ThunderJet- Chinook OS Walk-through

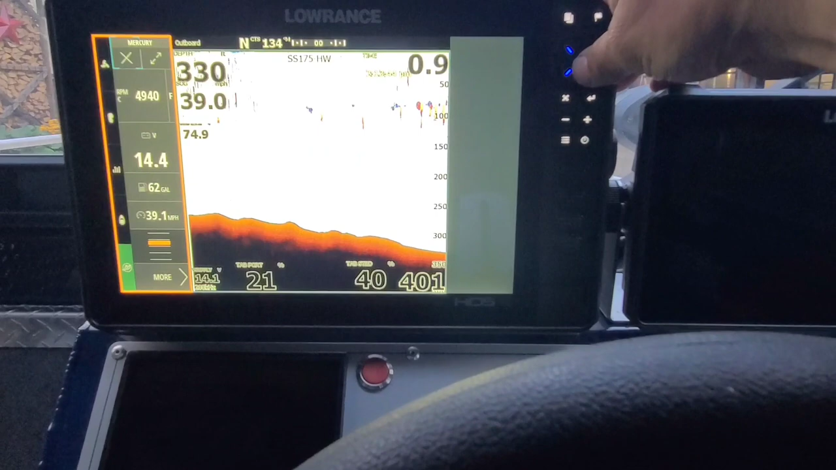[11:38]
On screen: speed 39.1 mph
So this here was on Friday afternoon.
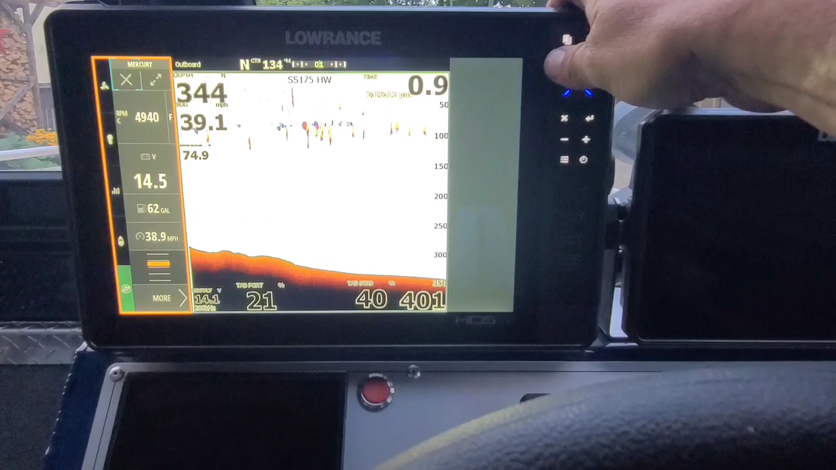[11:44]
We were out. We're going almost 40 miles an hour, 344 feet of water,
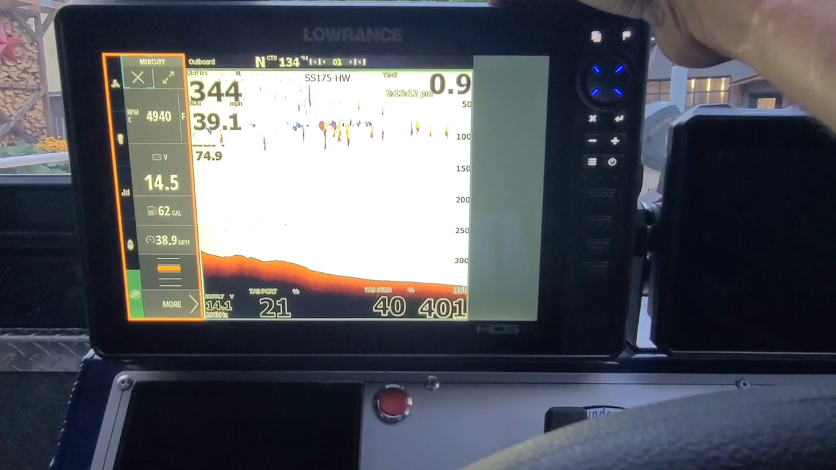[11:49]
and marking fish with that air mar.
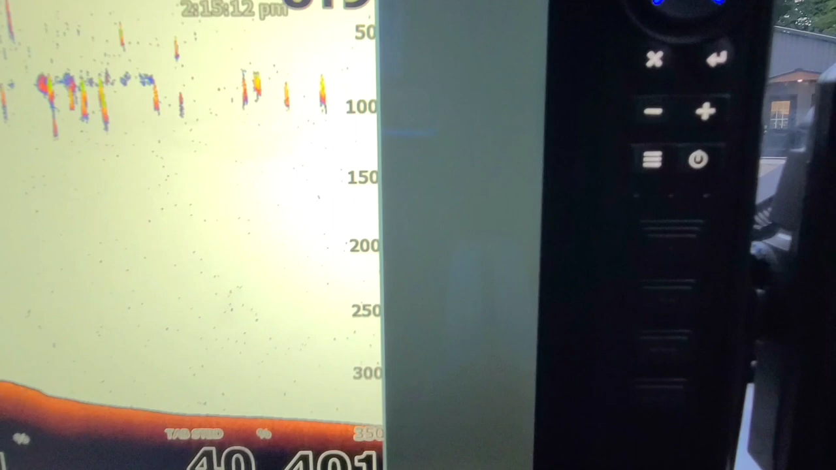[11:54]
If you look close, you can actually see little individual arches yet. So, um, pretty crazy. Great.